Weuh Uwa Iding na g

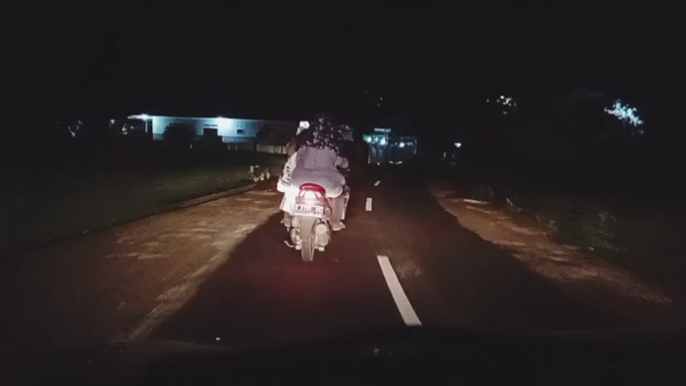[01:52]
Kitu ge urang mah tuluy ngabebelang habe teh salila-lila. Oke guys, ini menuju jalan anjir, mobil. Menuju jalan nanti ngaranana teh teh. Nah,
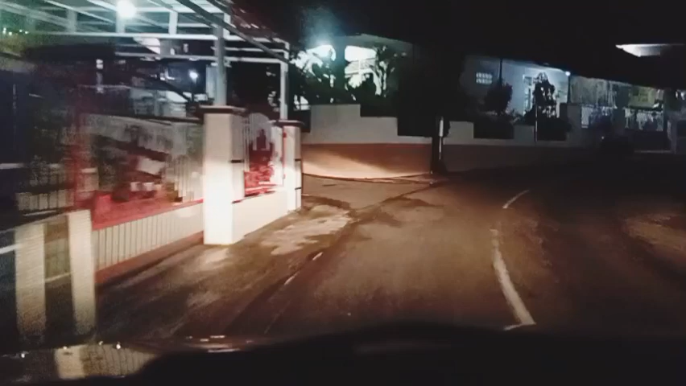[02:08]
Cibogo. Menuju jalan Cibogo. Cingok gitu lah mun di ditu merenang euy.
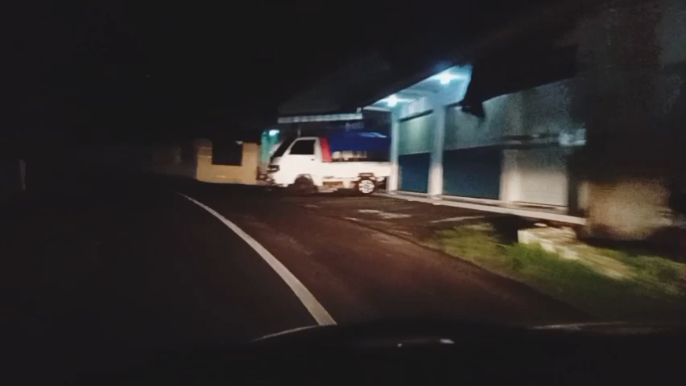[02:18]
Lumberjack anjir. Ci lumberjack ini. Ah, detik-detik. Kuluna mah ieu teh lampu. Hayang ke nuna mobil teh pusina lebakeun pisan Masjid Pahjawan. Oh, di dinya. Rada lega teh. Rada lega.
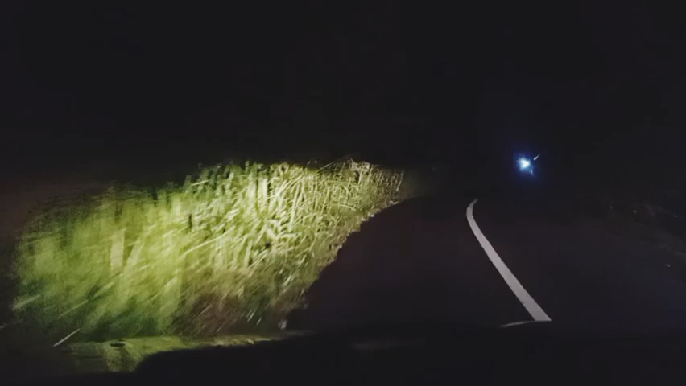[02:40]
Sok biasa nu tamu geus sok nanya. Oh, di dinya. Jalannya lumayan sepi, boy. Jadi berhati jalan kieu berhati. Leuhung ayeuna mobil teu pati sok. Lamun ana ojek geus di tukang anjing. Saya job si abang bibrik udah di syu. Nah, aya ieu nanti kan di Ciparanya. Heeh. Sung telempeng. Itu diri si Iwing. Ayeuna mobil mah leuhung sing sakumaha poekna geus teu pati sok.